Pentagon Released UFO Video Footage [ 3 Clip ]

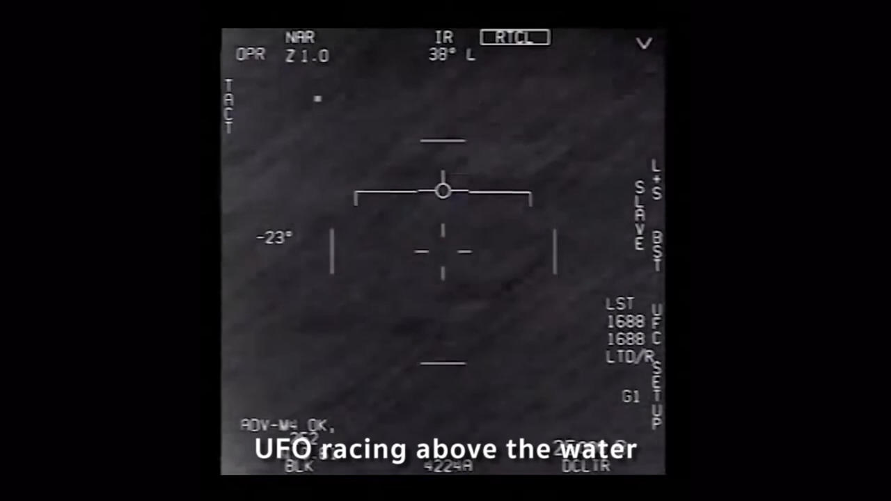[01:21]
Roger, go ahead. Did you box moving target? No, I took an auto track.
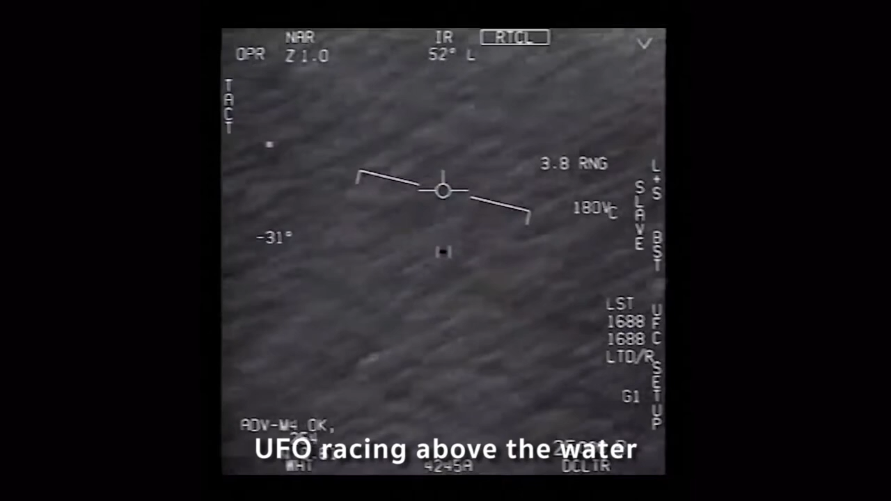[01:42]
Oh, okay. Oh my gosh, dude. Wow. What the hell is that, man? What the f***? What the f***?
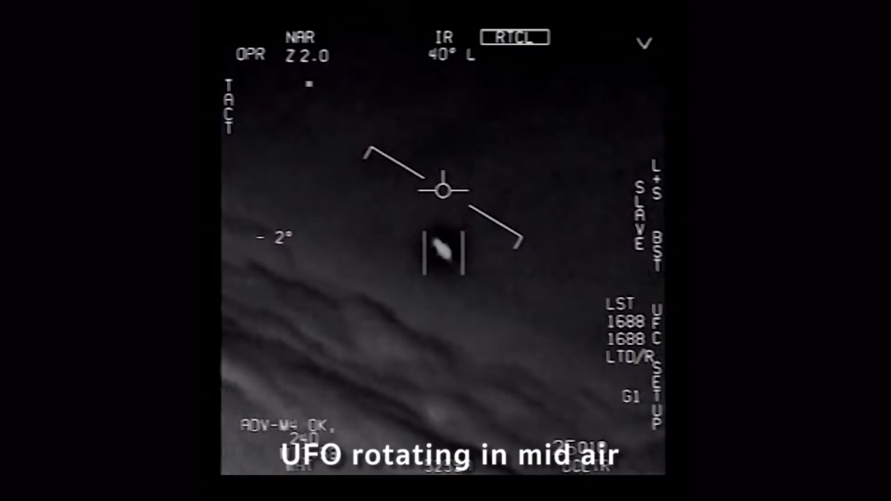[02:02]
They're all going against the wind. The wind's 120 knots to the west. Look at that thing, dude. That's not our LNS, though, is it? It's not. That is the LNS, dude. Well, if there's like... Look at that thing! It's rotating.